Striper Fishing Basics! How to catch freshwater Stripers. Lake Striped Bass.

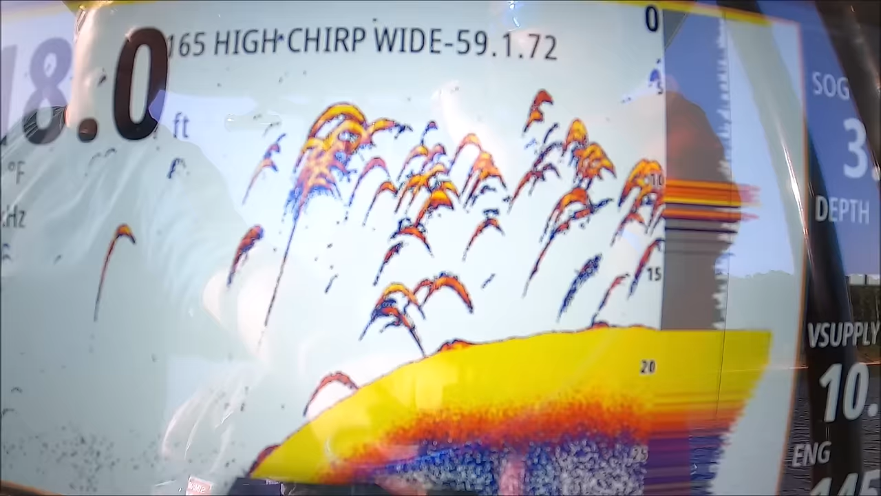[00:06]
oh my goodness oh it's gonna go off there we
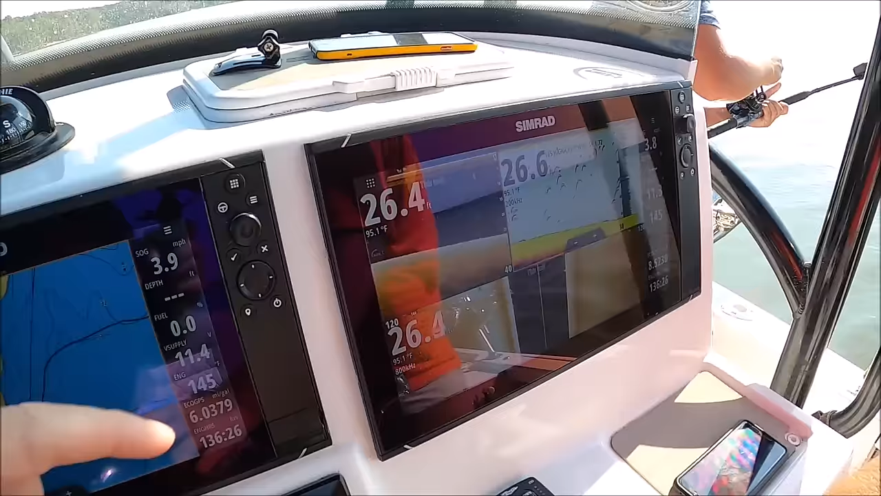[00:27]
On screen: speed 3.9 mph
screen we see we all went through about seven or eight fish not really big and he's hooked up on a u-rig but i was at 75
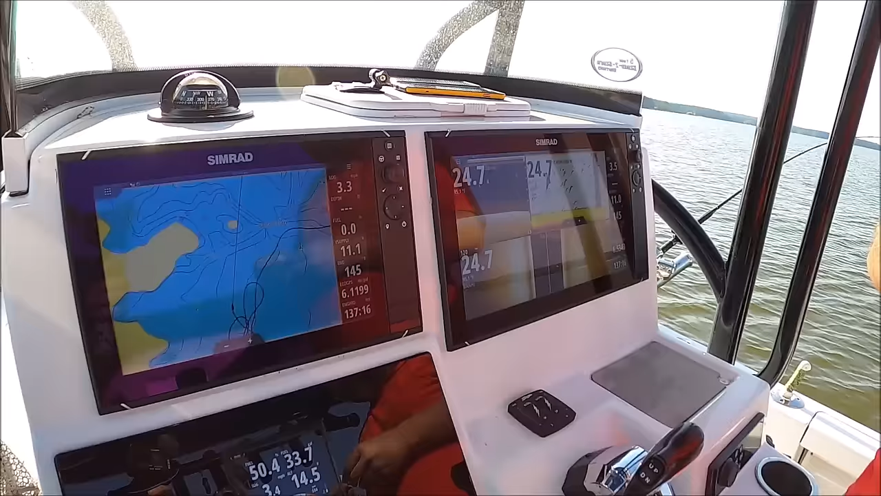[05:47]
see all these little schools of bait what do you think that is that thread finner yeah this looks
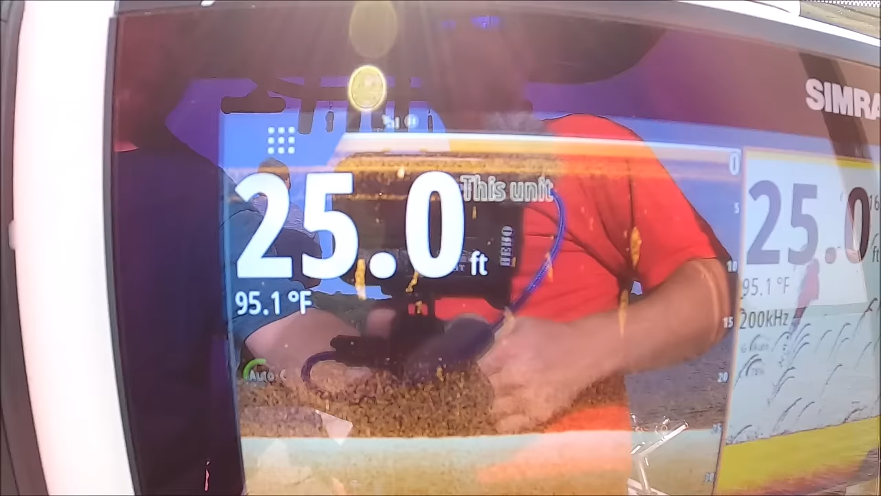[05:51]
On screen: depth 25.0 ft, water 95.1°F
mostly got thread fin there's some
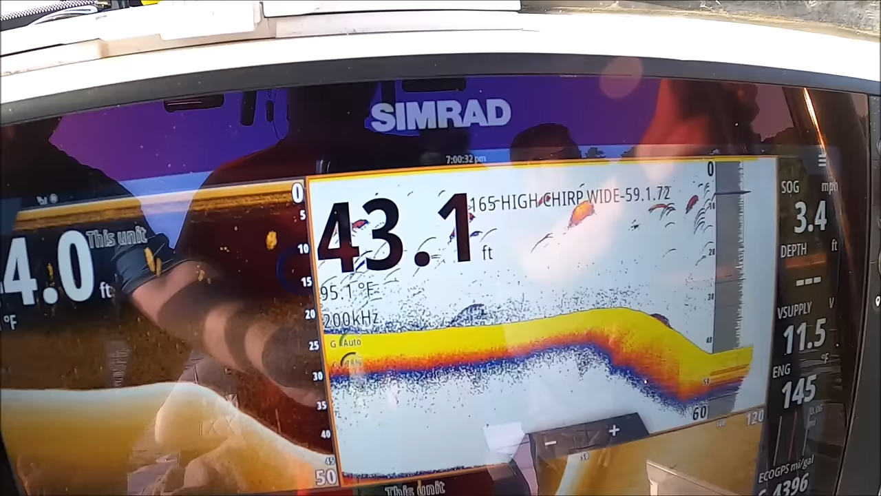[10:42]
On screen: depth 43.1 ft, water 95.1°F
past that a scope this is just a history it's just a picture of what
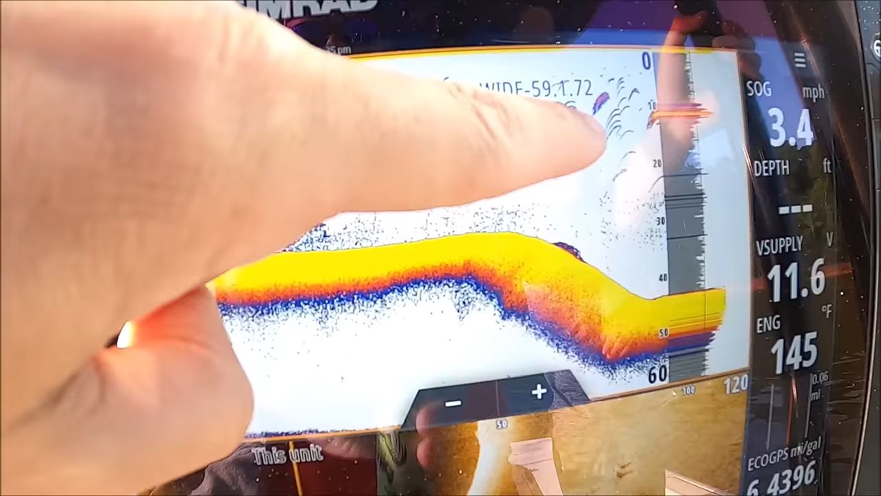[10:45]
On screen: speed 3.4 mph
happened that does not help us at all finding the fish the quickest way and
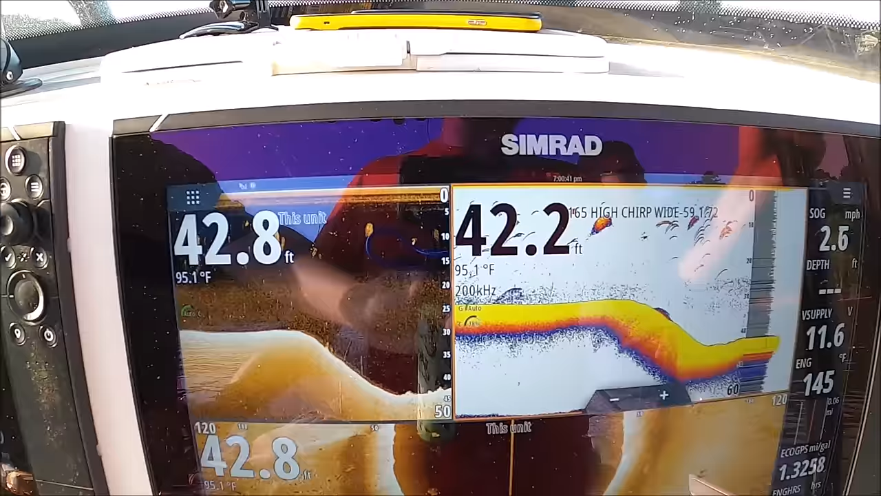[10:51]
On screen: water 95.1°F, speed 2.6 mph
easiest way to find out exactly where those fish are look at this boat coming in between both of us
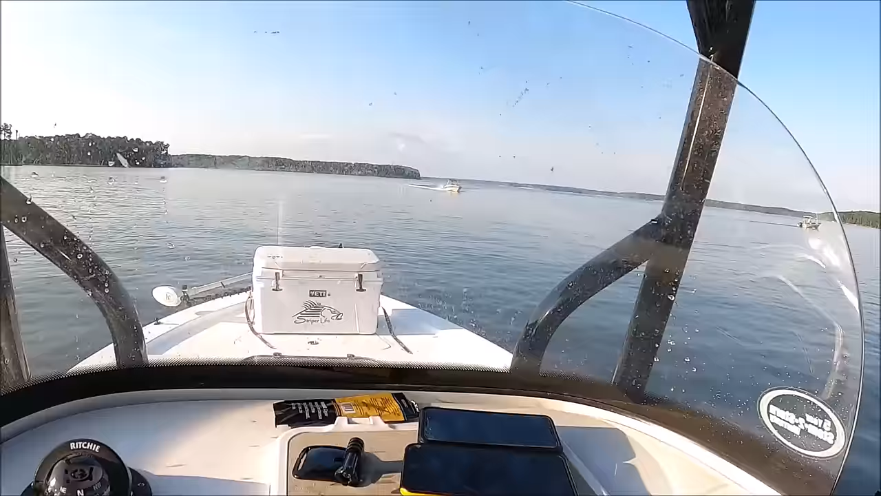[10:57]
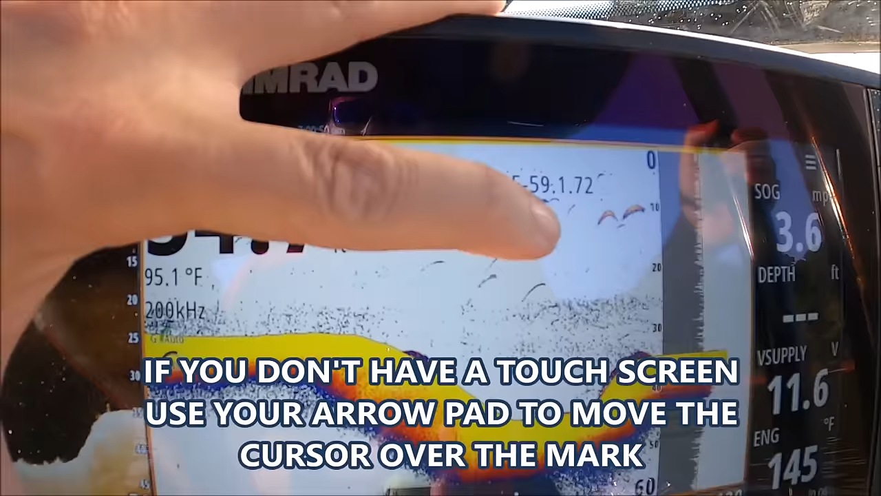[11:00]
On screen: water 95.1°F
the easiest way to find those fish is touch the screen you just touch the screen here on those marks
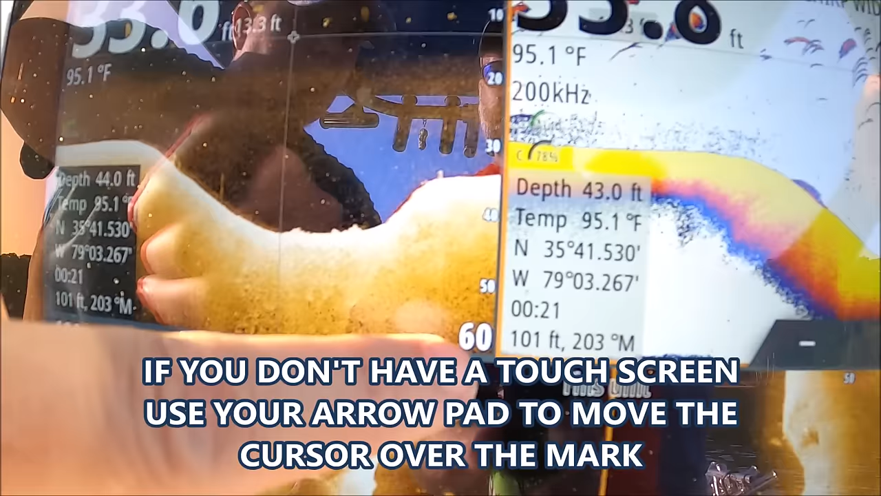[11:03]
On screen: water 95.1°F
that fish is 107 that mark is 112 117 see it's getting further and further away from us
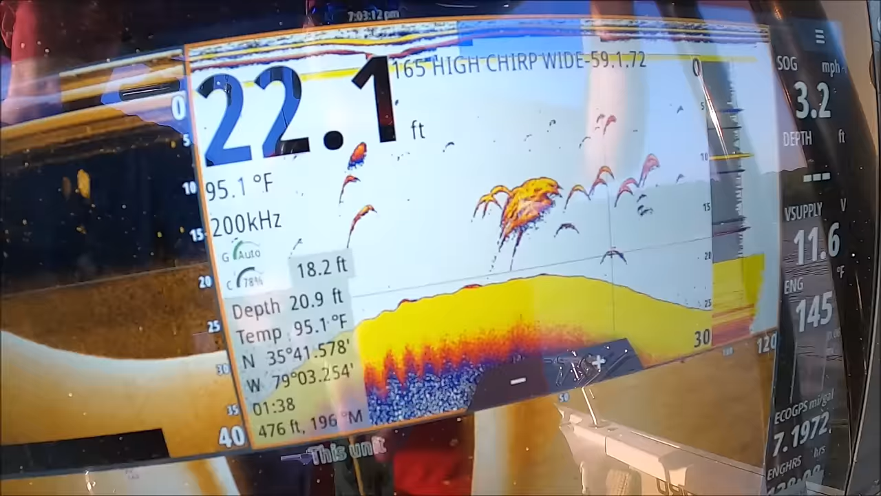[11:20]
On screen: water 95.1°F, speed 3.2 mph
school of white bass right there but if you want to set a waypoint on it you can just touch it
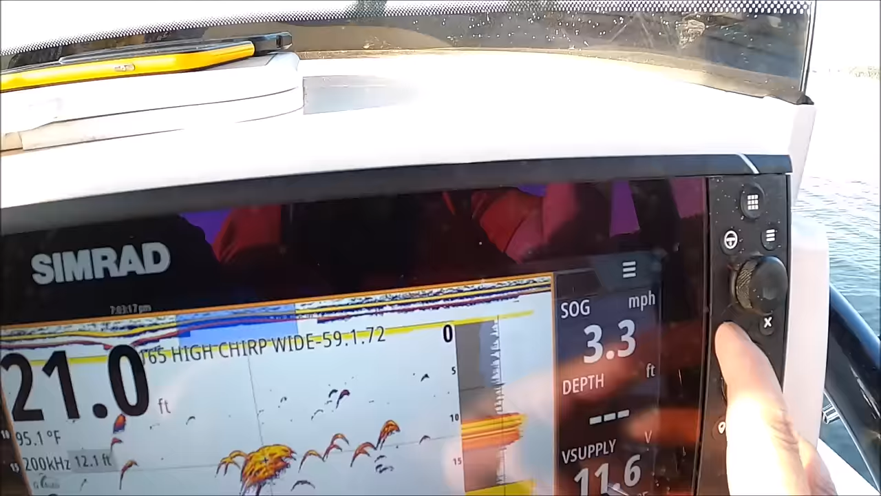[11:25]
On screen: depth 21.0 ft, water 95.1°F, speed 3.3 mph
hit your check mark waypoint that cursor and now we have a mark on it come over to our chart